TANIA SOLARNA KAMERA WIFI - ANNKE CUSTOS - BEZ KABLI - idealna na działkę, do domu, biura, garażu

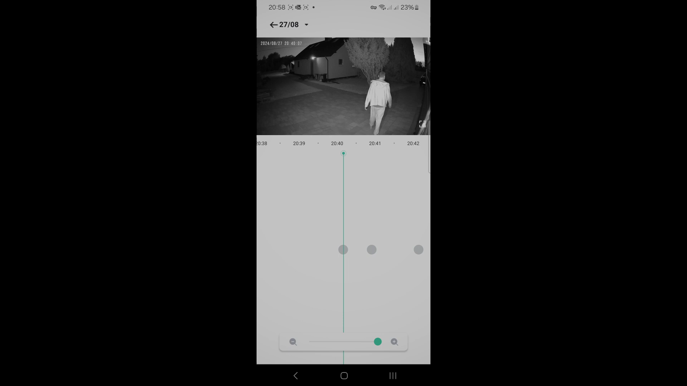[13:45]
Z poziomu smartfona nie możemy ściągnąć zapisanych nagrań.
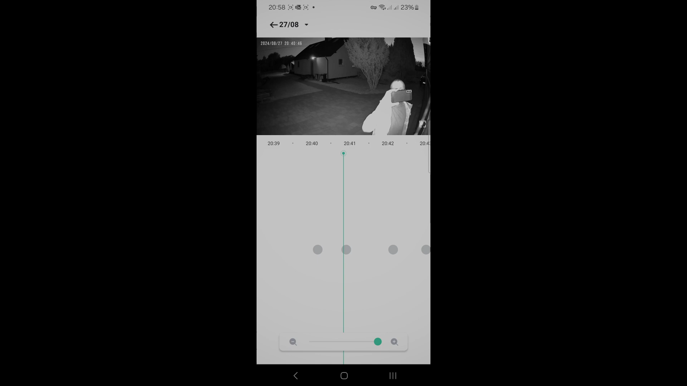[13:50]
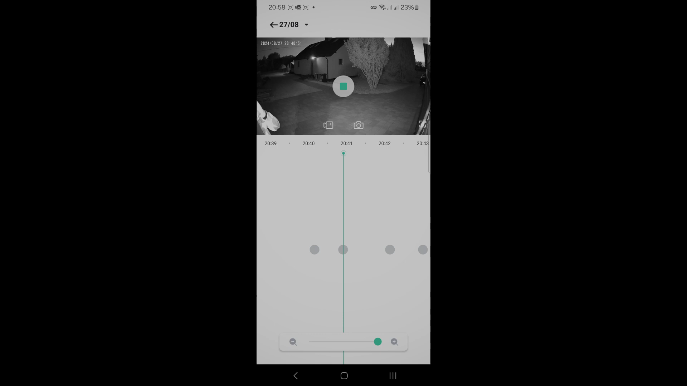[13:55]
Jedyne co możemy zrobić, to włączyć nagrywanie tego, co aktualnie oglądamy.
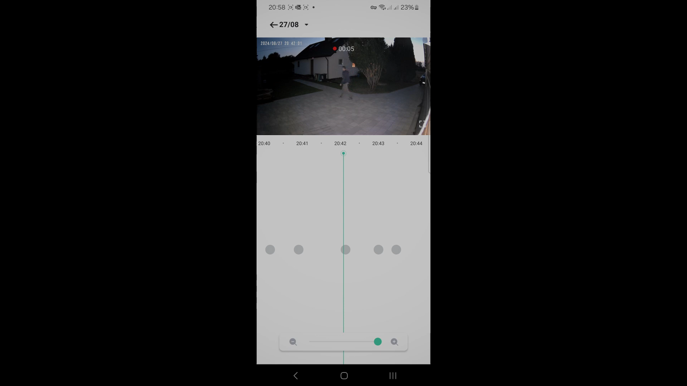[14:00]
I teraz nam się zapisuje to, co właśnie sobie oglądamy z karty pamięci. Tak to wygląda. Zobaczymy jeszcze, w jakiej jakości te nagrania się zapisują, czy to jest ta pełna rozdzielczość.
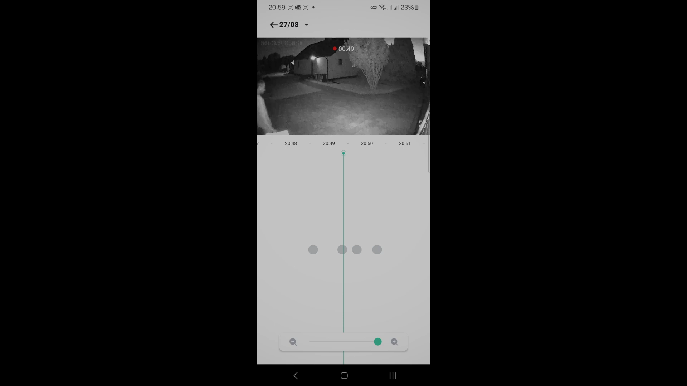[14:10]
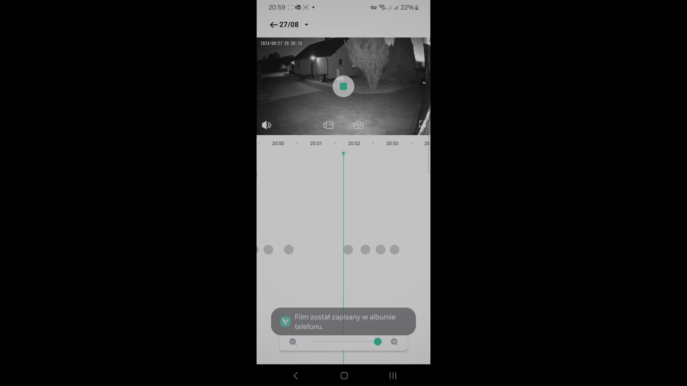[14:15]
Możemy też tutaj zrzucić sobie zdjęcie z aktualnego widoku, z podglądu, klikając w ten aparacik.